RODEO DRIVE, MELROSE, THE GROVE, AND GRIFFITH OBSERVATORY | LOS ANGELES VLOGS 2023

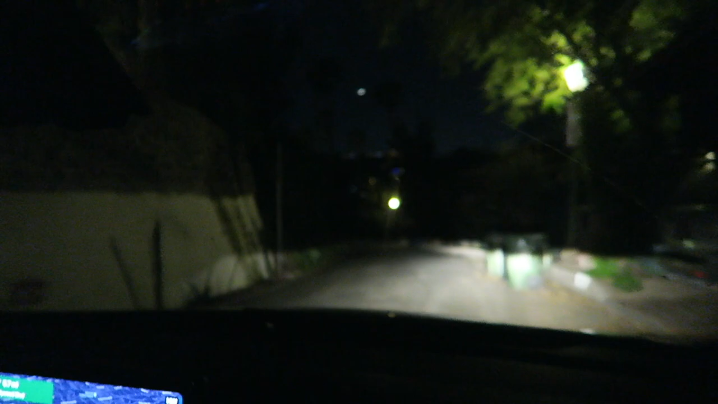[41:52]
We only just want In-N-Out Yeah we're trying to get to In-N-Out burger From the Griffith Observatory We just left our parking space Full of this And we're on like a tour now Like through all of the hills And it's dark and windy And yeah crazy You're doing well though right
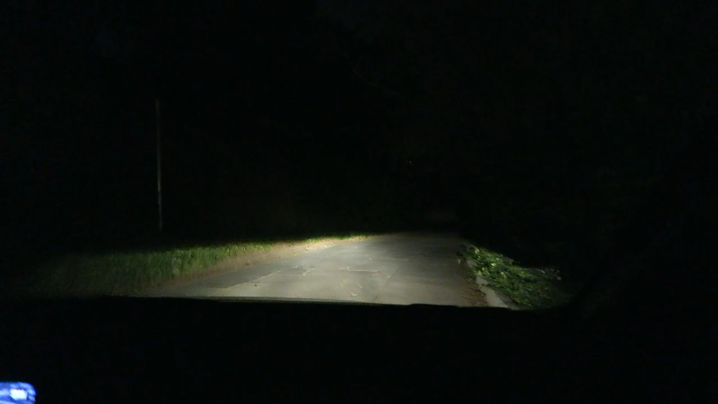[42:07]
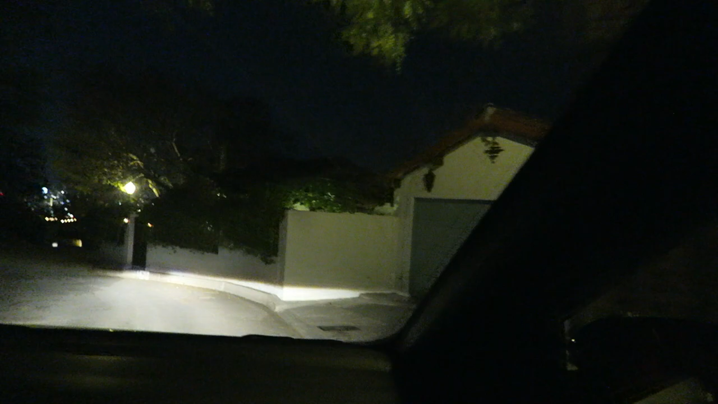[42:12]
There's some massive houses though That we keep seeing So I mean it's great Because we're seeing it But I feel for you
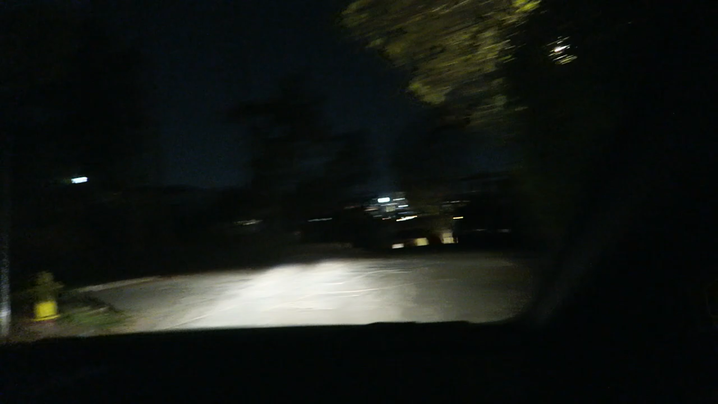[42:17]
Because you didn't ask for this I feel like I'm on GTA And I'm just driving around like
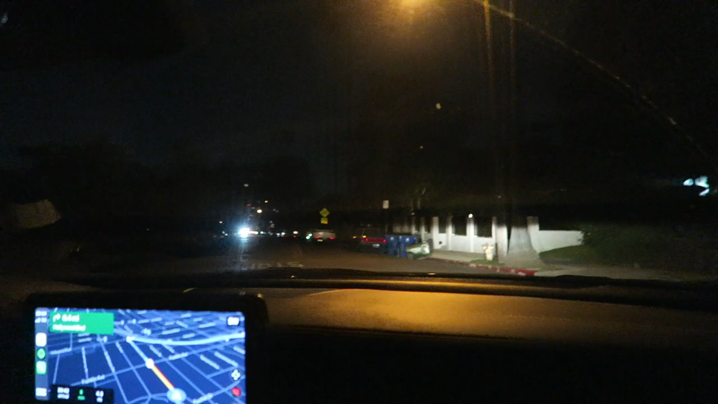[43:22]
Main part of the hills For you On our way to In-N-Out Apparently we're eight minutes away Did you just say Chuck E.